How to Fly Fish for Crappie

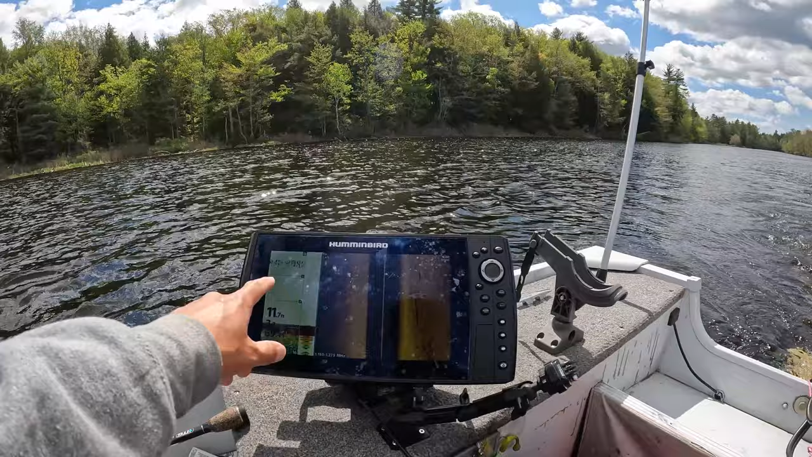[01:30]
that anyways and then this is just see if there's anything directly below the bow since we're so deep but we get a submerged tree there